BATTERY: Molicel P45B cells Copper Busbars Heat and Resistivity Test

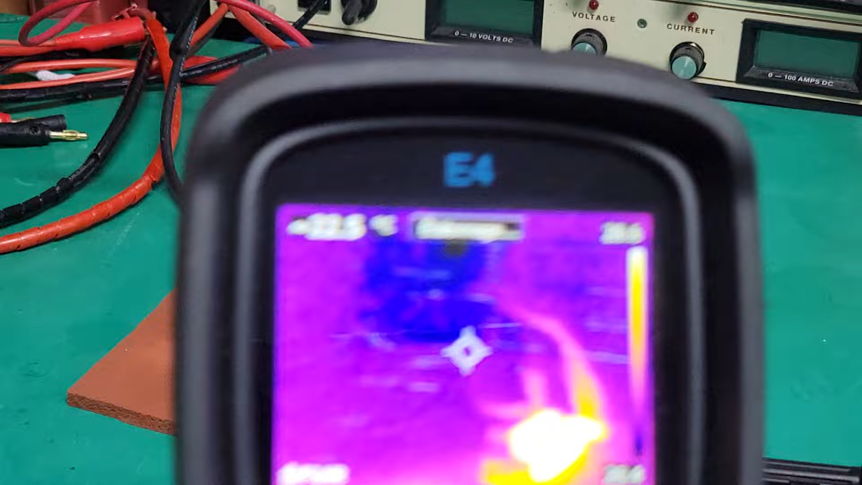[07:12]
Now let's see with my flare camera. So you see here the two cells.
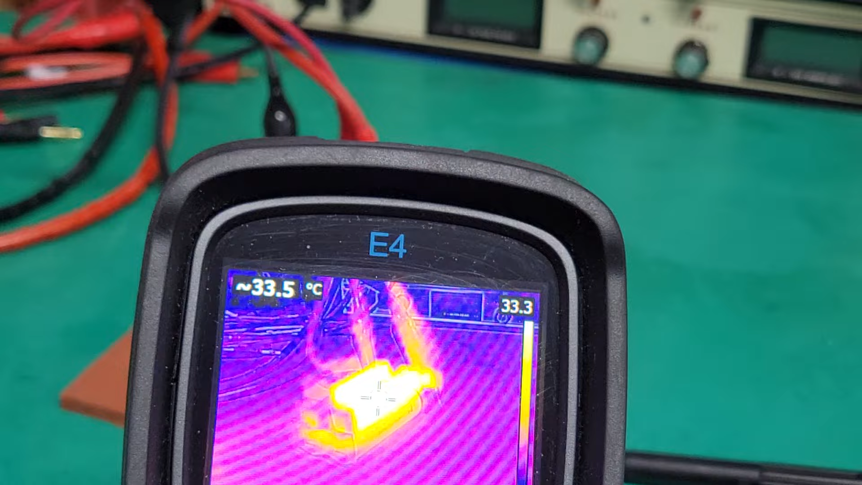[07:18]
On screen: spot 33.5°C
One of these is at 33 degrees Celsius. And the second one here, sorry for the reflection.
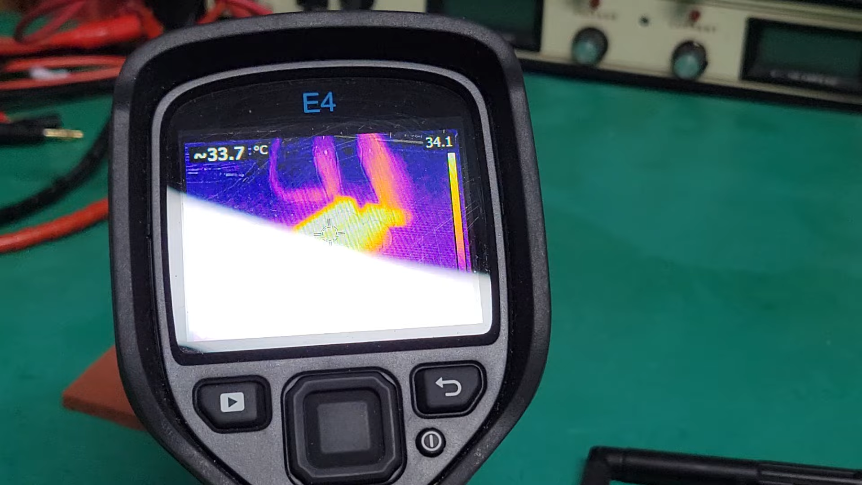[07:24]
On screen: spot 33.7°C
I'll try to compensate for that. Yeah. Second one, 33, 34, 35 about this temperature. However, what you can see here is the bus bar appeared to be colder.
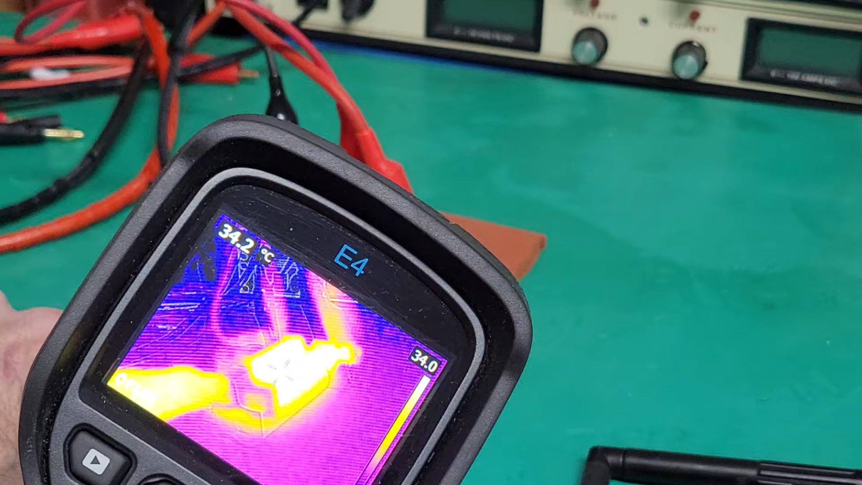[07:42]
On screen: spot 34.2°C
However, it is not. It's because the emissivity of this material is different than the plastic,
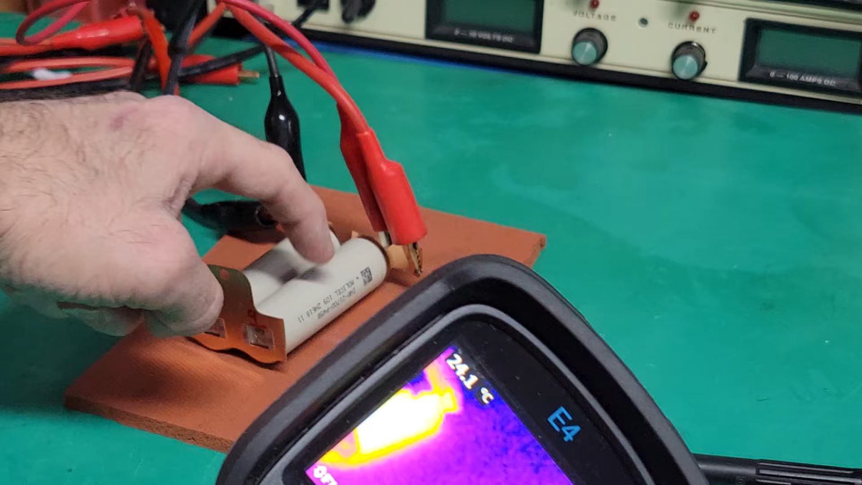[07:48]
On screen: spot 24.1°C
the emissivity of the plastic of the cell.
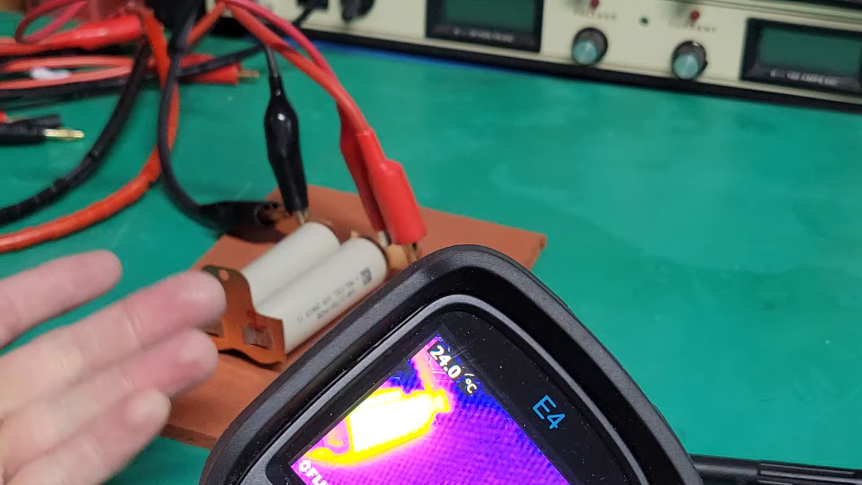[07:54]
On screen: spot 24.0°C
So if I paint this one just for the test, if I paint this one in black with this camera,
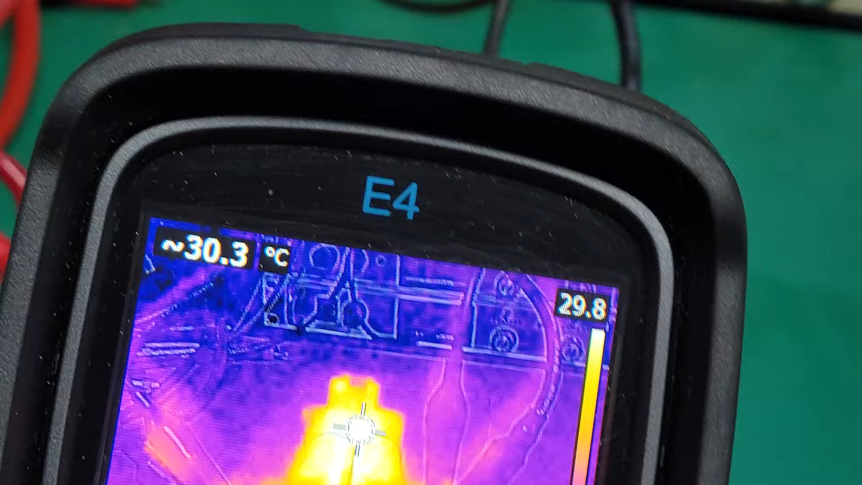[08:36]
On screen: spot 30.3°C
you already see the two little spot that seems to be at higher temperature.
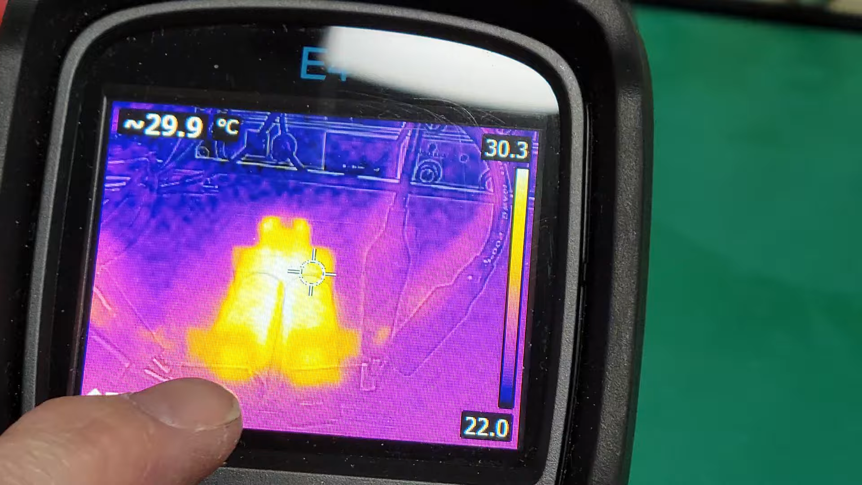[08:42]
On screen: spot 29.9°C
I will take a different point of view.
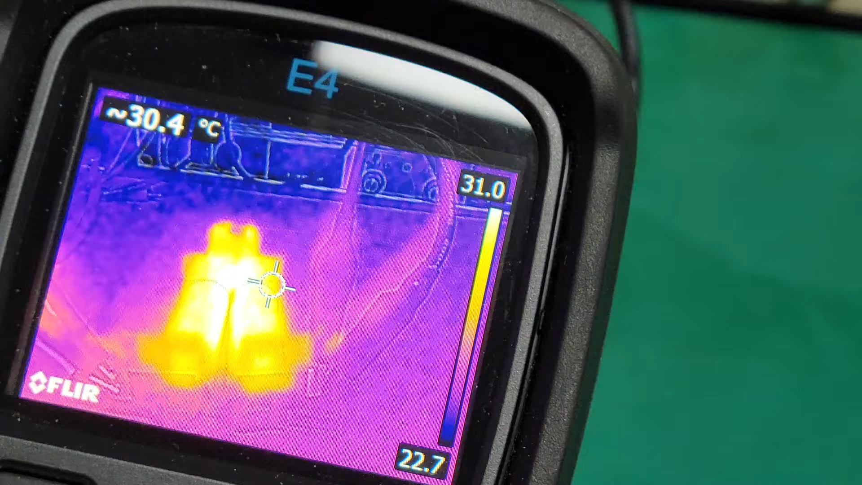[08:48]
On screen: spot 30.4°C
So alright.
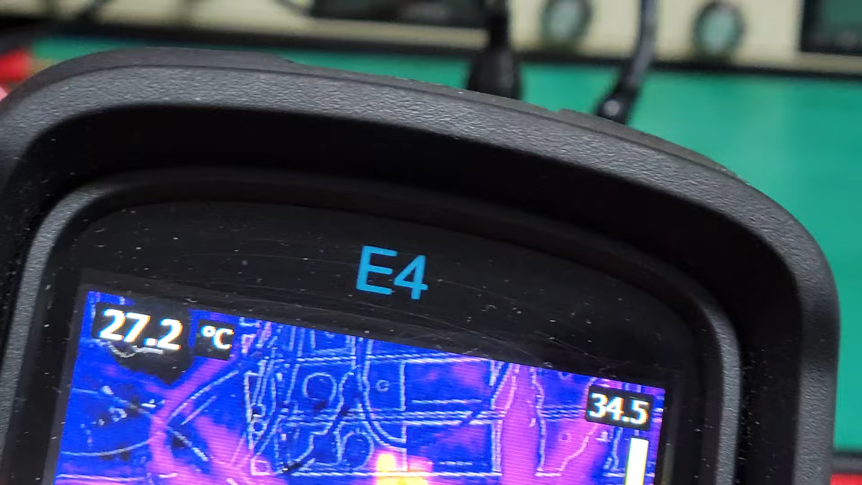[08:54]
On screen: spot 27.2°C
So already what you can see is the two little spots here.
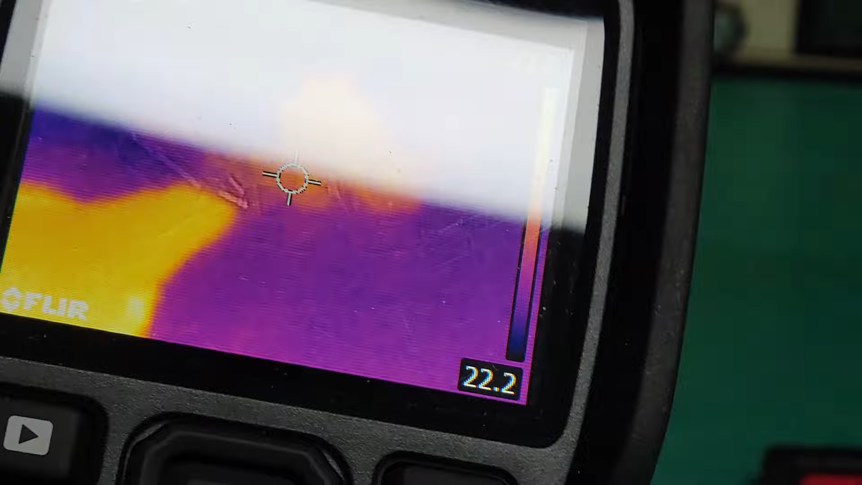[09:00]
Yeah. So you see exactly here and here.
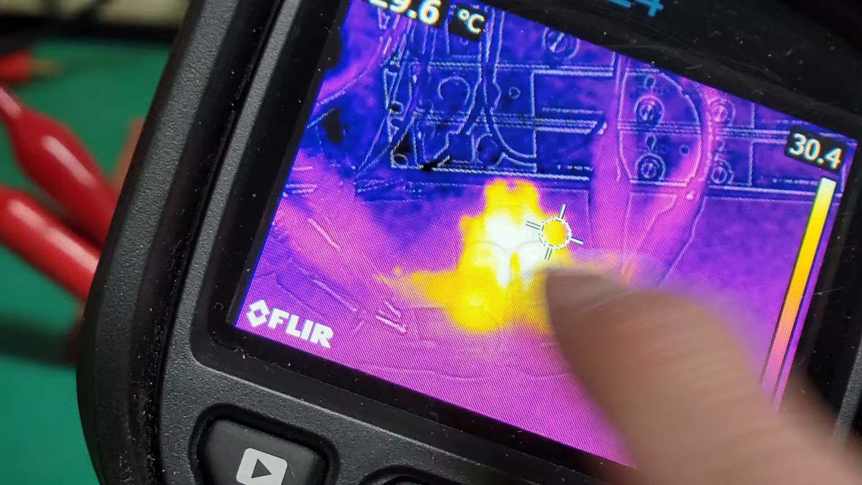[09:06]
these are warmer than the rest of the cell because these are nickel with tin metal and less conductive. But you can see there's about 30 degrees. And the rest of the material is 28.
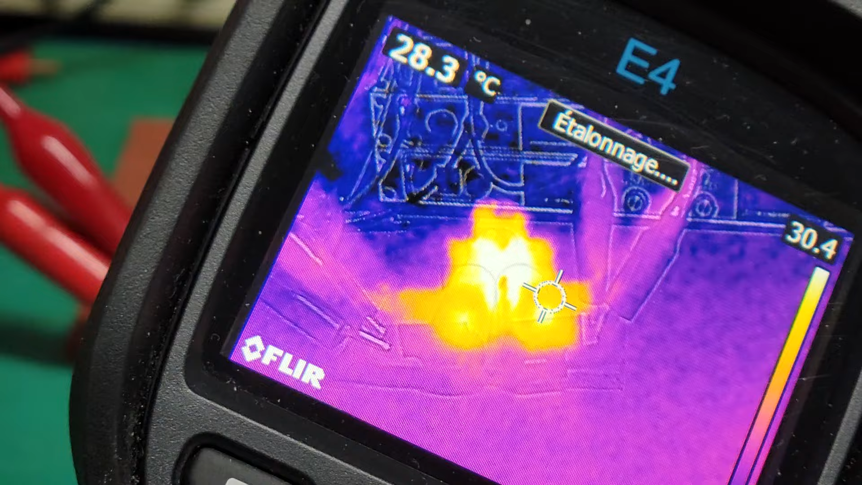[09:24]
On screen: spot 28.3°C
So let's go to perturbation again. So you see 28 and the middle is 30.
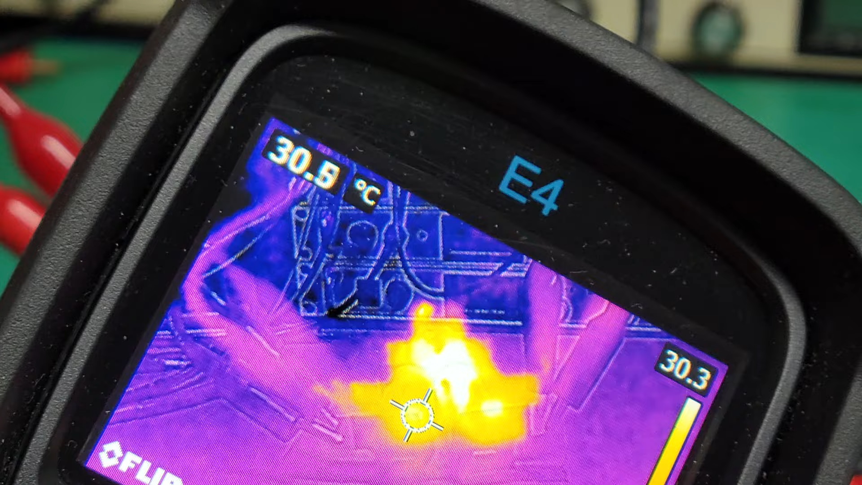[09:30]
So about 2 degree Celsius difference.
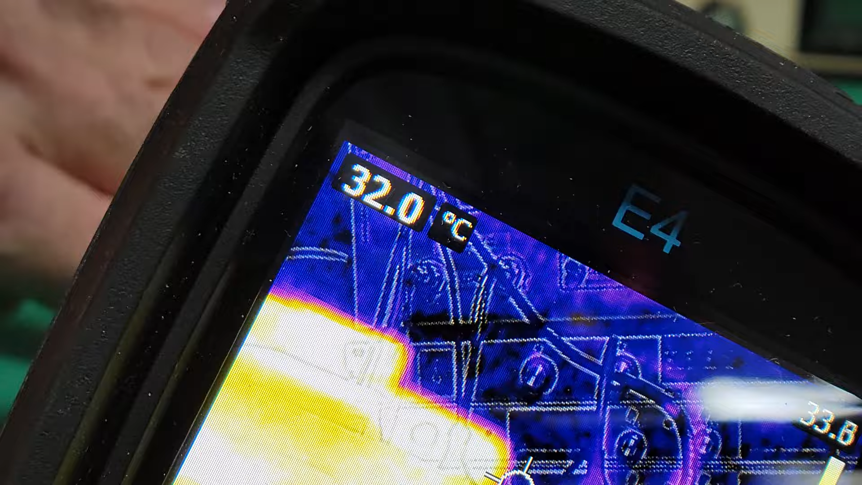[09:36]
On screen: spot 32.0°C
So let's switch the other side of this battery so we can see the other side. Okay. So and by the way, I'm using four wire Kelvin method for the electronic load.
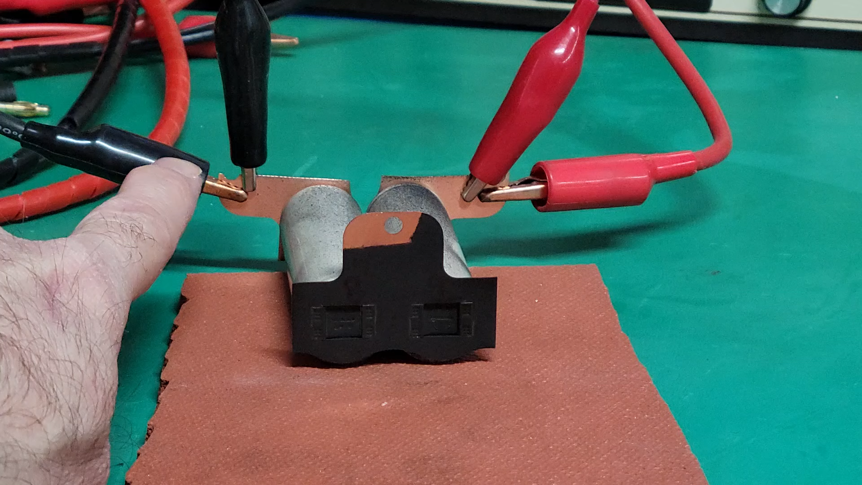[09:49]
So I have the current carrying wire here. And this one. And this one and this one are the sense wires. So it's
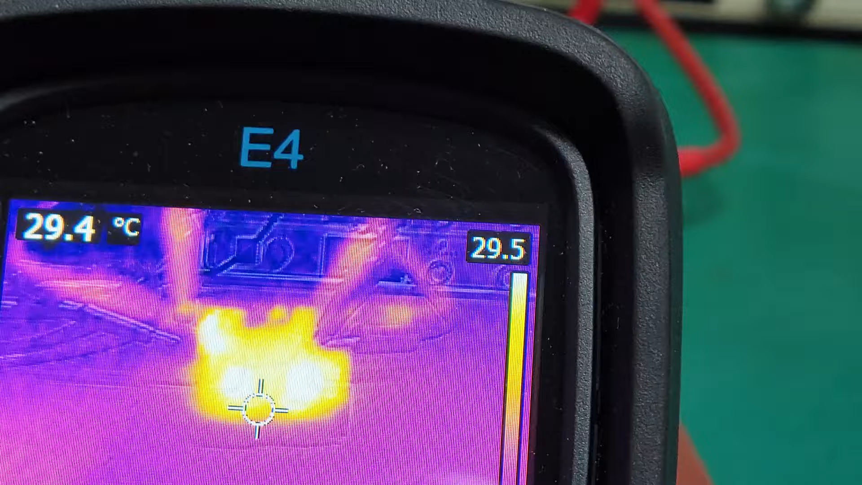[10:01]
On screen: spot 29.4°C
interesting to see how the black paint is actually affecting. You see just a little bit here on above here. This is the area where there is no paint. So it makes you believe. This area makes you believe that it's colder. But it is not.
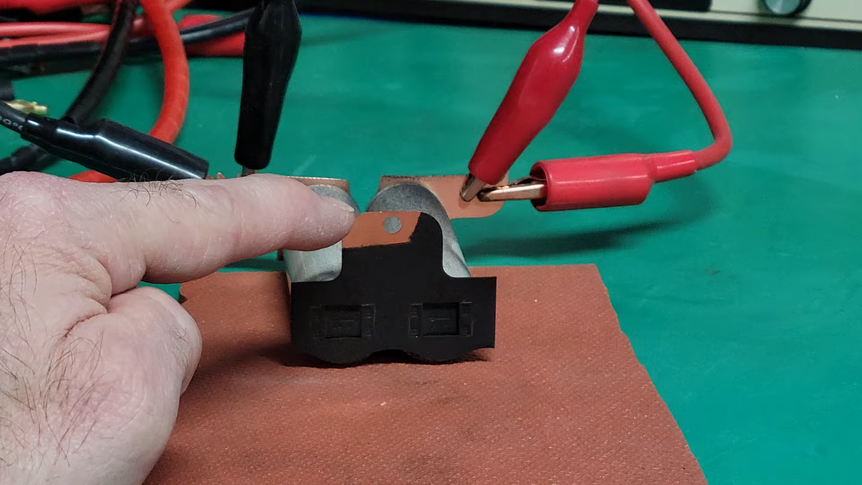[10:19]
It's just that the way that this surface is transmitted the heat through this millimeter sensor here. It's different and it needs to be corrected.
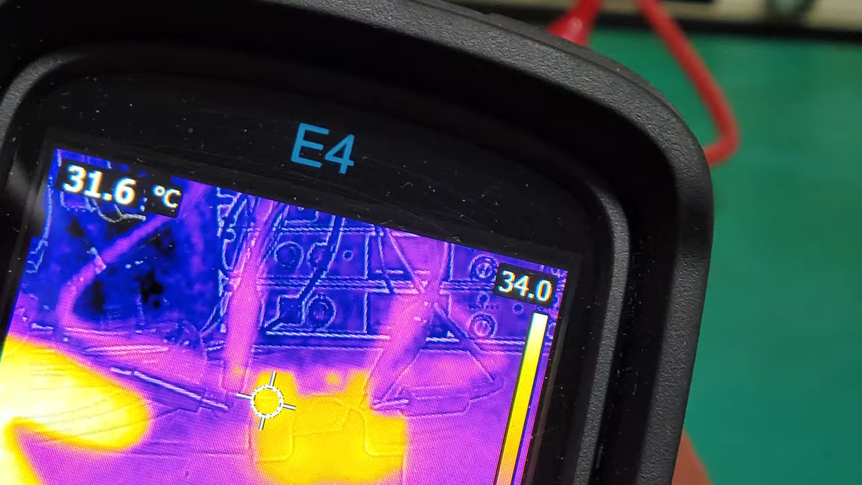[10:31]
On screen: spot 31.6°C
So I'm using black paint in order to do that. So you see it's about 30 degree for this one and 30 degree for this one too. So this is at 10 amp current.